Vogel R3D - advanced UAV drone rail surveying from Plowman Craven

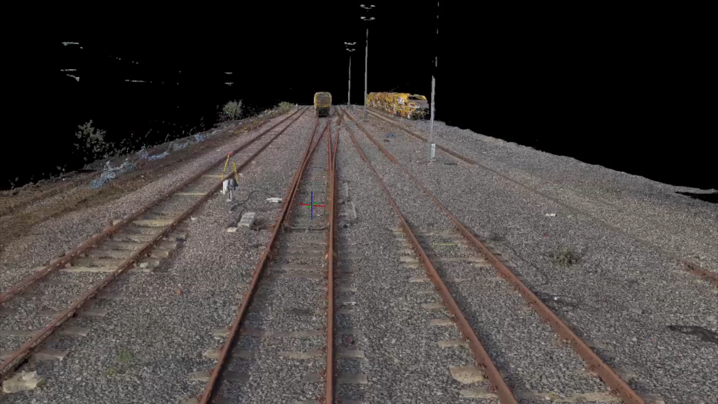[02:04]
overlapping aerial images of an entire site are converted into 3D data to an accuracy that is superior to any other method of data capture,
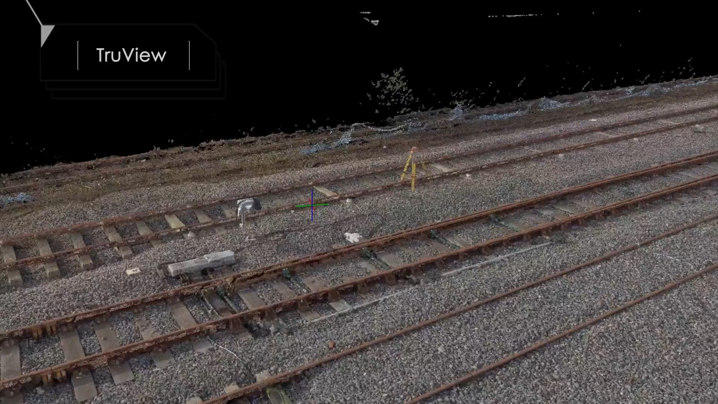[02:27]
accurate measurement data in visual form.